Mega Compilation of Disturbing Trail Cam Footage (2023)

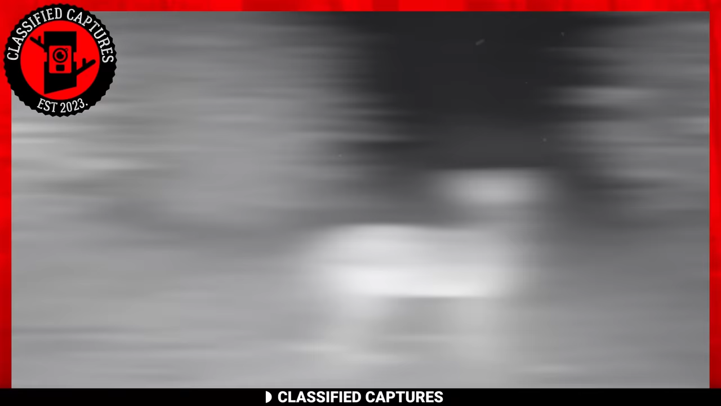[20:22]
Well, this trail cam footage is a typical example. In it, we see a fox scouting a field in the dark. But look closely, there's more.
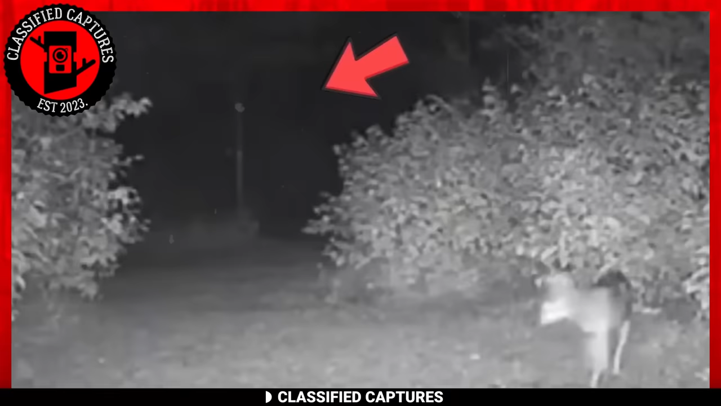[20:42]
It tries to make it out, but isn't sure what to do. It stares in confusion as it sees eyes from behind the bushes, but isn't quite sure what to make of it. And just like the fox were left wondering, what is this mysterious presence?
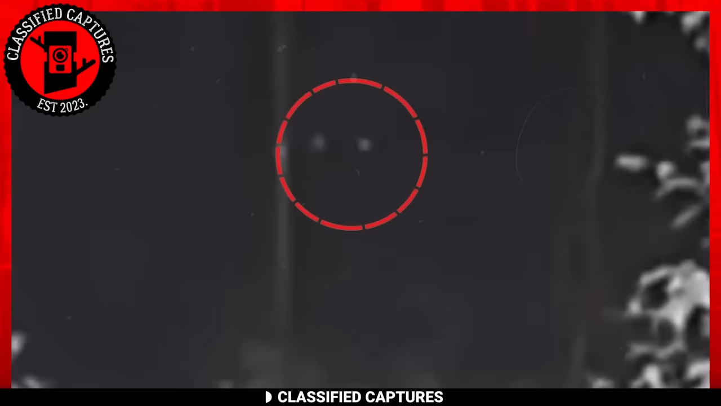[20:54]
Analyzing the footage, I'm very sure the creature is at least six feet tall. Could we be possibly looking at another Bigfoot scenario? Well, we can't say for sure, but whatever was lurking in the shadows is surely bad news.
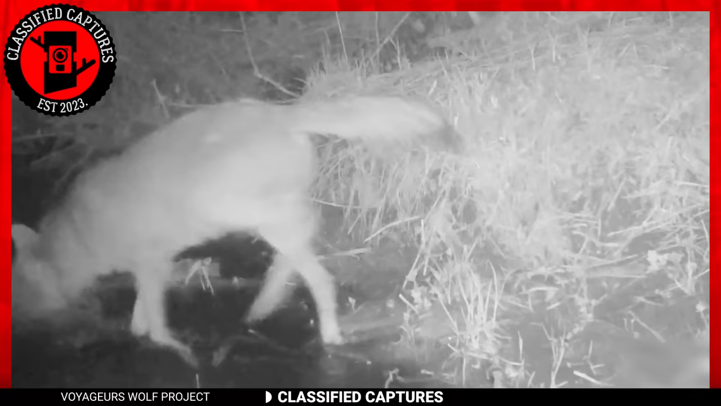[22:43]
wolves rely on their jaws and lays a sharp focus to catch fish. Who knew?
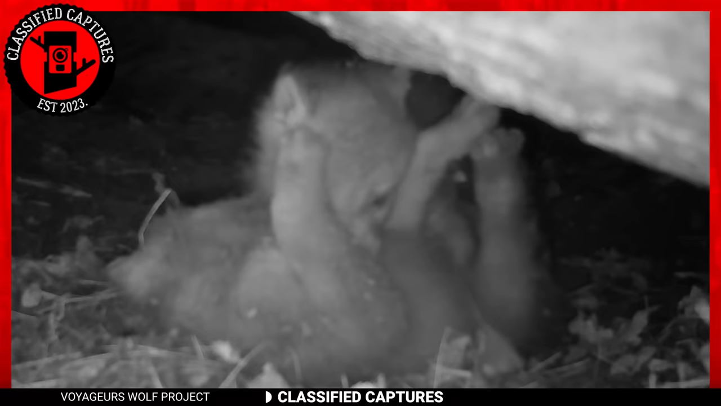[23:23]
No. Cubs often play in this manner, and it's a way to help them grow healthily and learn essential skills for the life of an upcoming predator. Hear those growls? Imagine what they would sound like coming from a fully grown and matured wolf. What would you do when a strange animal out of nowhere hits your car and runs off?
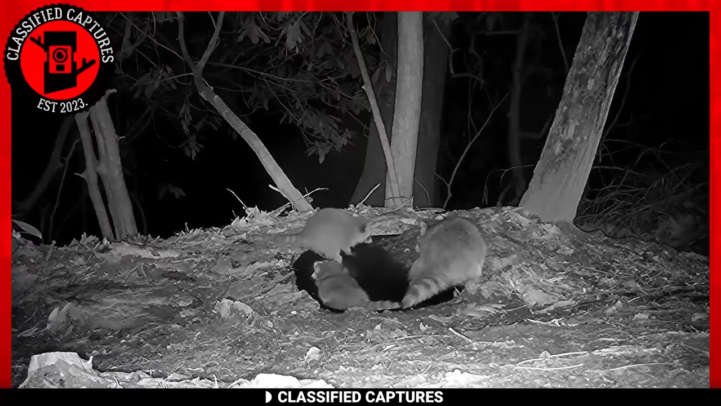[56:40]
Just in case you didn't know, baby raccoons are called kits. And no, she's not trying to drown them, she's playing with them. If it were to be me and my mom, it would sound something like, Junior, come back here and take your bath. No mama, I'm clean, I took my bath last week. Believe it or not, that's just how it used to go with my mom and me. I bathe every day. Anyway, coming back to the raccoons, much like the baby bears we saw earlier, playing together helps them bond and learn. But then again, this has to happen in a safe and trusted environment like the deer.
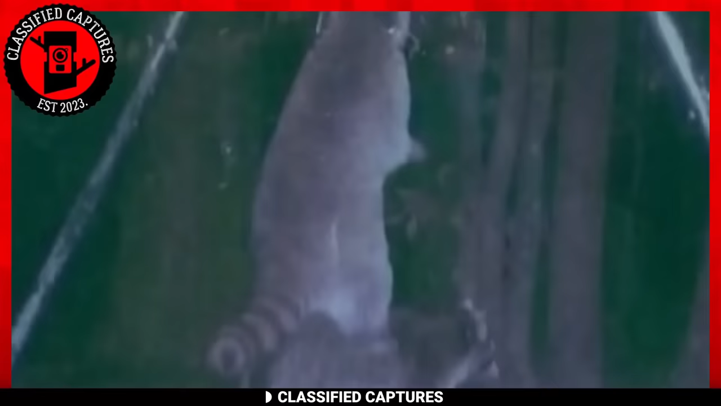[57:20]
Speaking of raccoons, this is a trail cam shot the owner of this trail cam never expected. I mean, who would have ever thought that one, two, three, four, four raccoons would never work together to steal from a corn feeder.
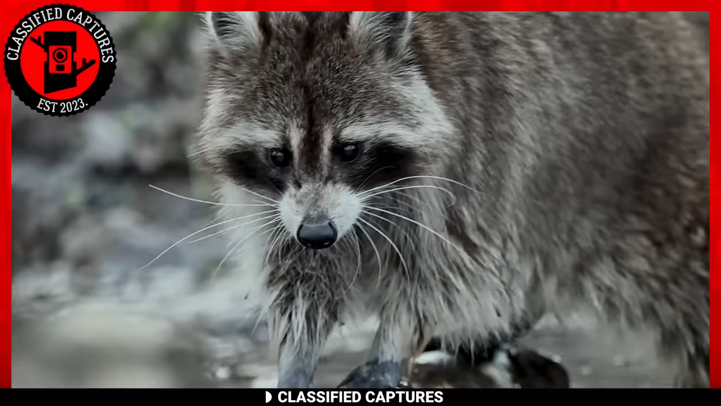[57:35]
I mean, I know they're often likened to thieves because of their odd appearance as though they were wearing a mask and their shady activities at night, but this is something I never expected.
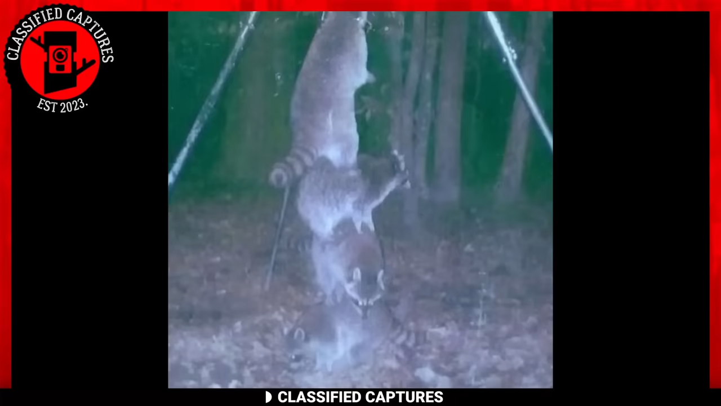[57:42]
Perhaps they really are the thieves of the wild after all.
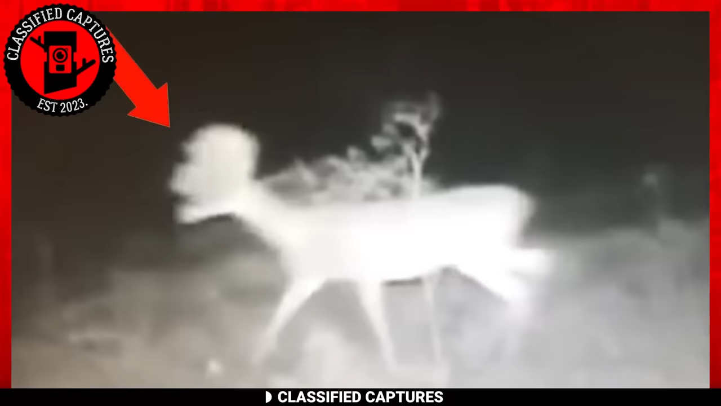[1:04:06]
Imagine reviewing footage from your trail cam video and coming across what looks like a deer, but is seemingly not. The owner of the trail cam believes it's a deer with abnormal antler growth, which might explain its odd appearance and inability to move properly. But what if it's not? What if there's more? What if it's actually alien?
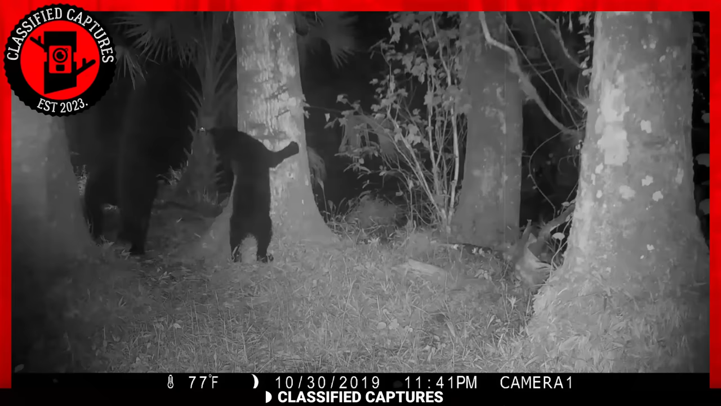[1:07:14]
If you've ever wondered about this, this footage is your answer. It's a simple no. As large as black bears might be, climbing has never been a problem. Despite them being able to weigh up to 600 pounds when fully grown, climbing has never been a challenge. It's always incredible to see how effortlessly these massive beasts climb,
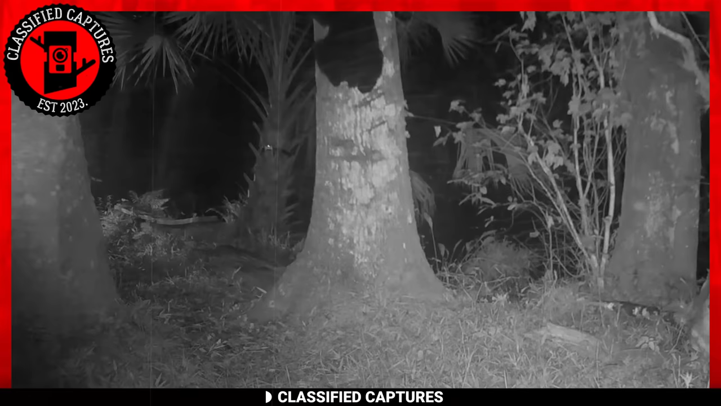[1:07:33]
and this particular footage is nothing short of spectacular, if I do say so myself. There's no telling what might have prompted that particular bear to climb up the tree while on an evening stroll, but be sure glad that he did. At least it doesn't form until everyone watching this video never to go up a tree when being pursued by a bear. Still doubt bears can climb? Perhaps you should watch this video.
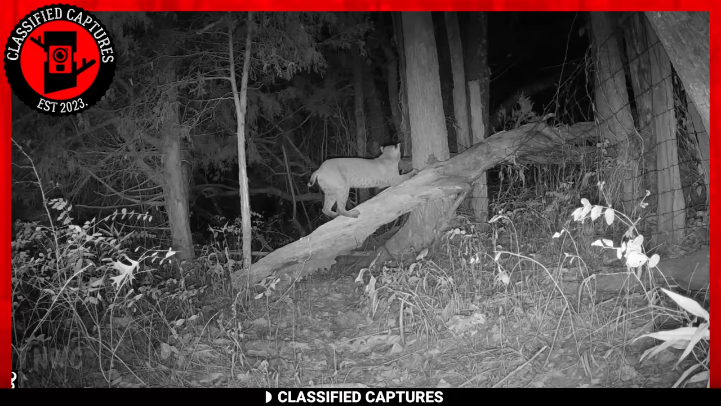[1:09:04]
If you've ever owned a house cat, you know how they love to claw furniture, but what happens in the wild when there's none? Well, they use trees. As annoying as it might be to see your cat do that to your furniture, it's instinctive and can't be helped. It's how they keep their claws sharp. If you're a cat that lies in the wild, your claws had better be sharp, and this bobcat knows it. The trail cam footage shows it sharpening its claws. Boy, are they sharp. Whatever you do, don't ever be at the receiving end of a claw attack from a bobcat. It won't end well.